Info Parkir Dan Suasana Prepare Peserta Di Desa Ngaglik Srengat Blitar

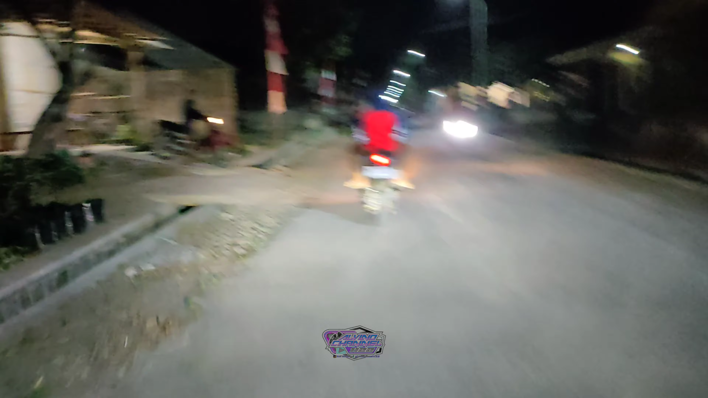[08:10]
Enggak muat untuk jalannya. Untuk fusonya enggak ada. Begitu katanya tadi. Tapi dilihat besok. Untuk rutenya lewat sini lho. Nah, ini ke utara sampai perempatan gede. Perempatan yang besar itu. Rutenya ya. Tadi dari selatan kita ketemu perempatan.
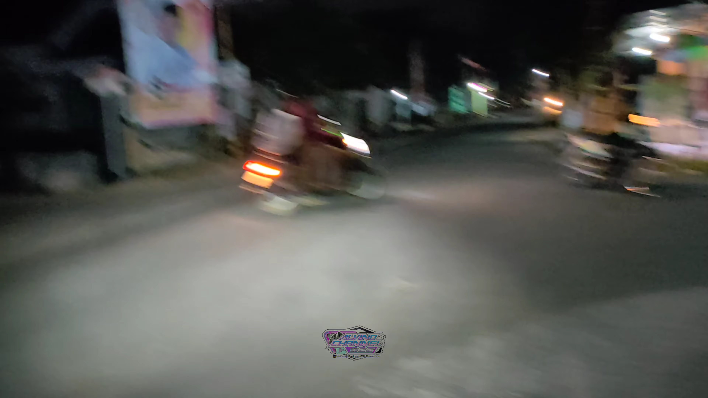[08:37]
Sebentar perempatannya ini nanti saya ke arah barat belok ke kiri
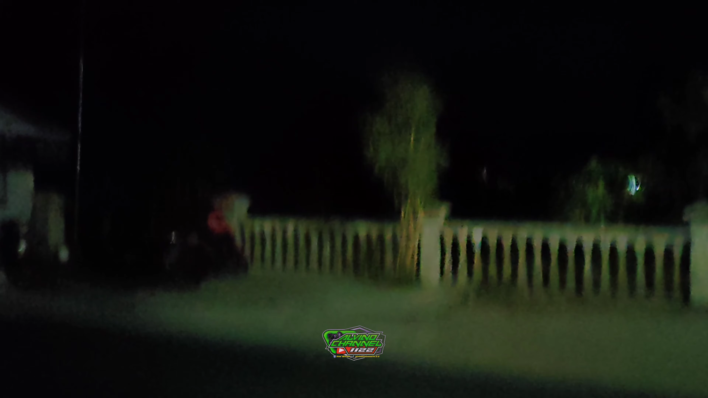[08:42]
untuk menuju ke garis start.
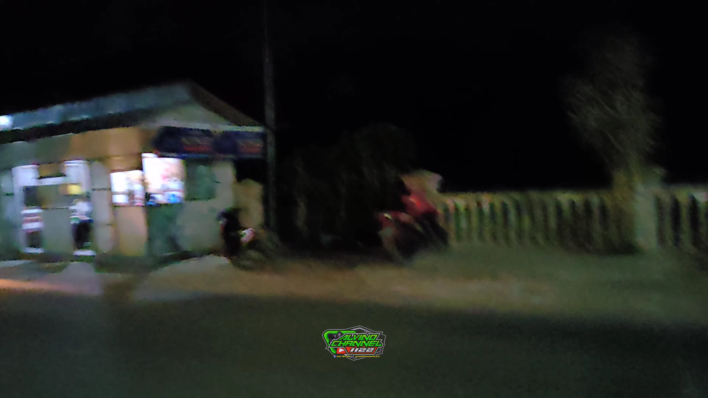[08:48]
Ya, ini di sini.
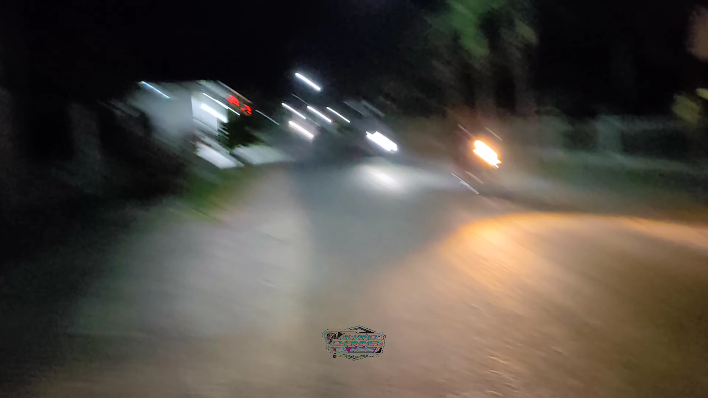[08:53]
Oh, menelusuri jalan ini loh. Nanti saya ketemu pertigaan lapangan Ngaglik.
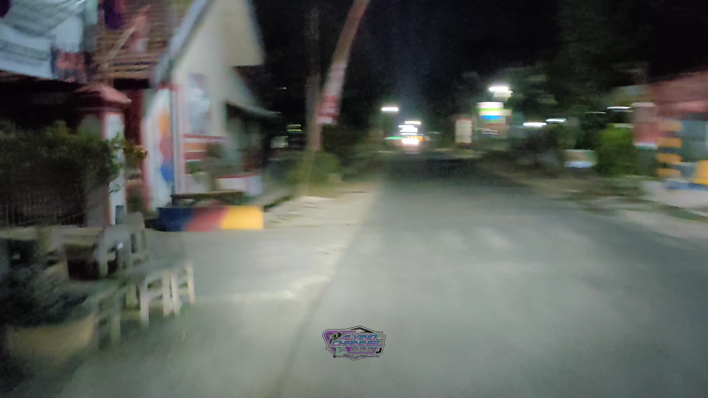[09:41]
Lanjut menyusuri jalur karnaval. Ini di depan kantor kepala desa Ngaglik. Selanjut ke utara lagi. Di
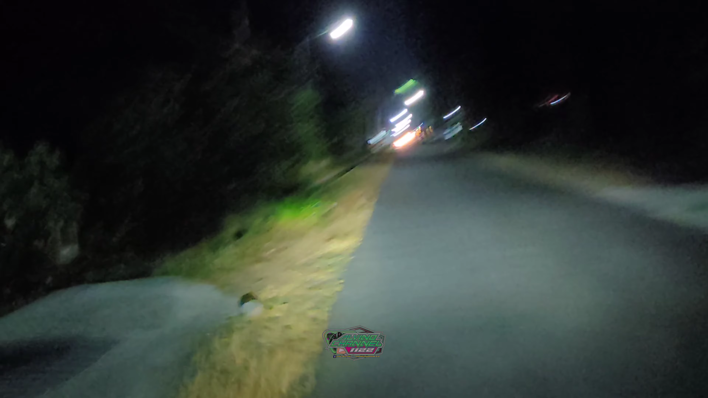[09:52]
di sini ada siapa ini?
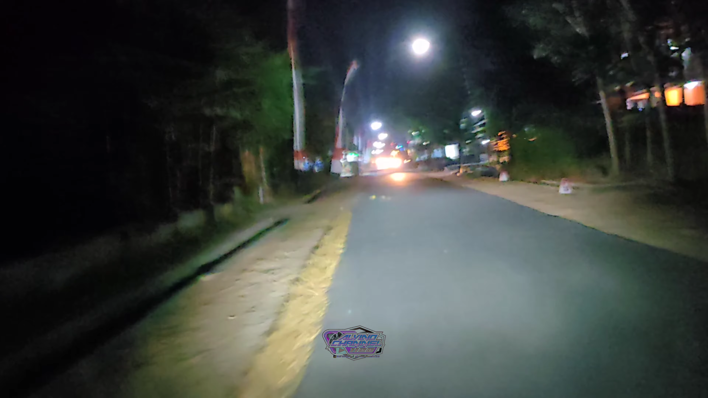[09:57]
Kita lihat. Ini ada Nana Audio ternyata.
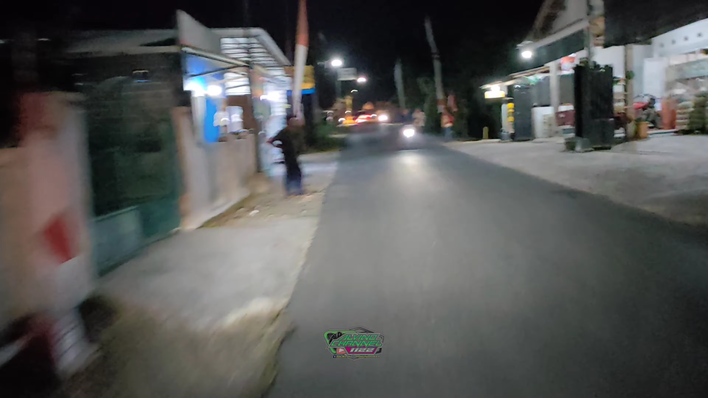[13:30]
ini ada lagi ler Trendy 2, Trendy Audio. Trendy ada dua ternyata. Keluarkan terus, ketemu malam sama Mangkasari.